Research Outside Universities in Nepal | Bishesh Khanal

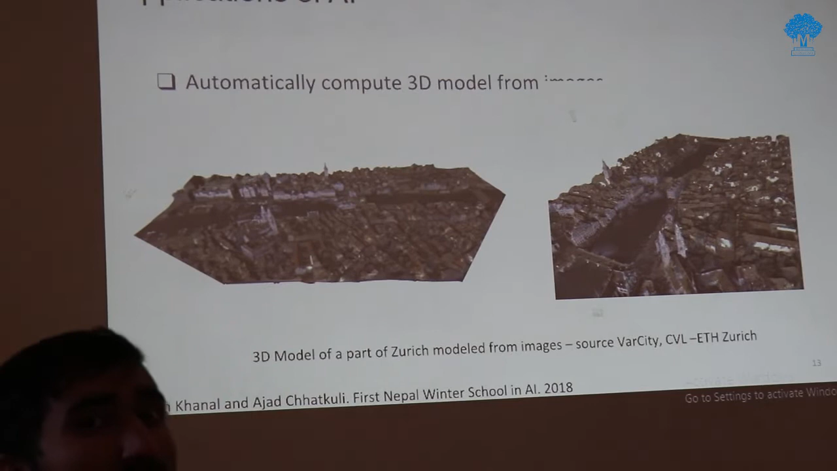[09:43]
मोडल कसरी भने इन्टरनेटमा भएको सबै फोटोहरू लिएर अनि ड्रोनको इमेजहरू लिएर
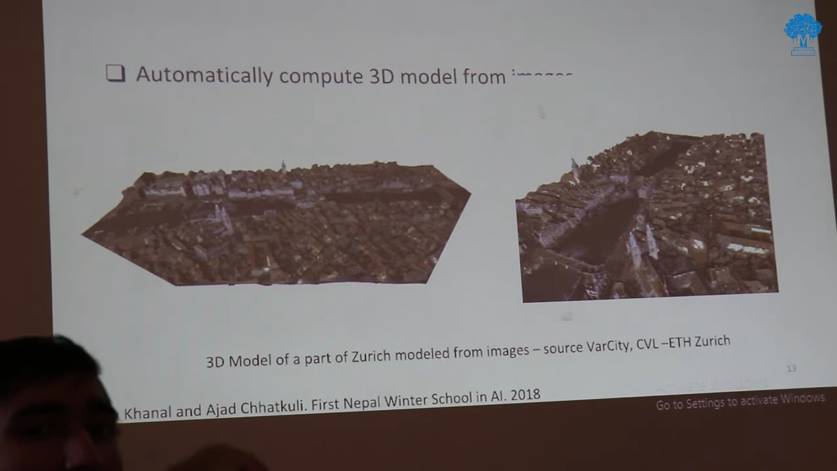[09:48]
त्यो सबै 2D इमेज हुन्छ हामीले फोटो खिच्दाखेरि त क्यामेरामा 2D मा आउँछ त्यो 2D इमेजहरू सबैलाई
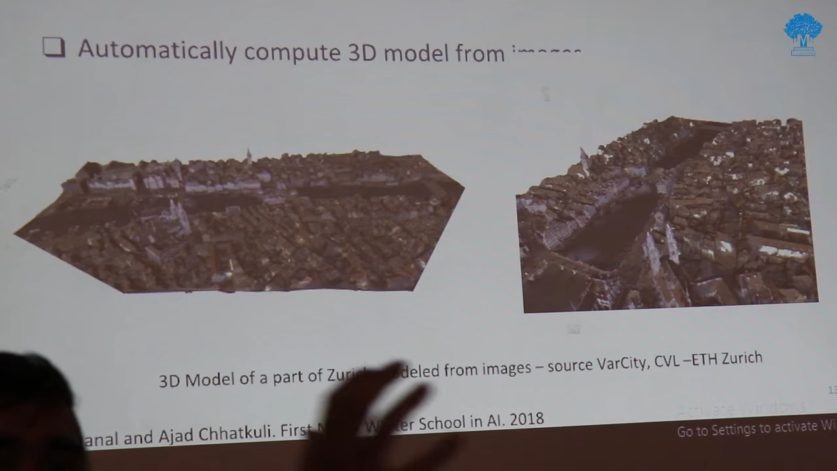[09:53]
लिएर 3D मोडल बनाउने कामहरू यस्तो गर्न सकिन्छ अथवा शल्यक्रिया गर्ने बेलामा डाक्टरहरूलाई ठ्याक्क त्यो